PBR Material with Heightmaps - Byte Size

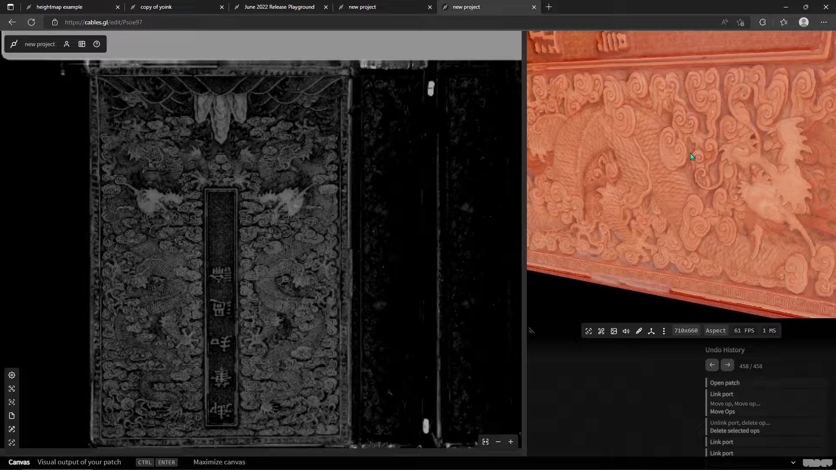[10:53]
um i'm able to generate this um height map for the carving and then i